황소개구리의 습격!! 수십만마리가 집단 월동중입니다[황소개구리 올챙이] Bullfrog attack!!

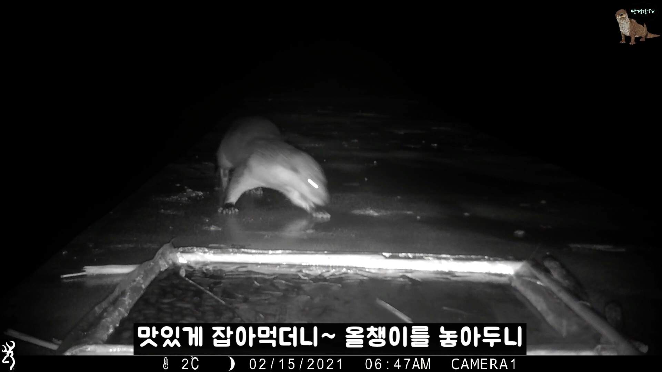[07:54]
다자란 황소개구리를 설치했을 땐 맛있게 잡아먹더니 올챙이를 놓아두니 냄새만 맡고 먹지는 않습니다.
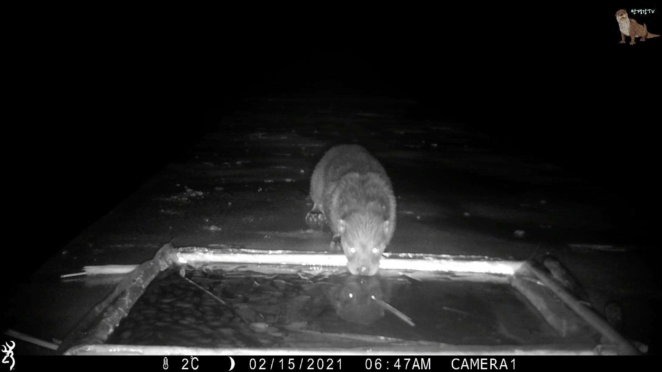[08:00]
외가리도 그렇고 수달도 그렇고 황소개구리 올챙이가 먹이군에 속하긴 하겠지만 선호하는 먹이는 아닌 것 같은 느낌이 드네요.